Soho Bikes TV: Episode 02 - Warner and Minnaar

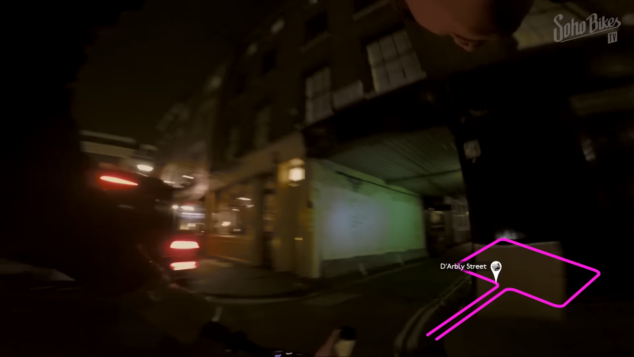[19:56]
Here we go. He's hard on those pedals. The crowd are going wild.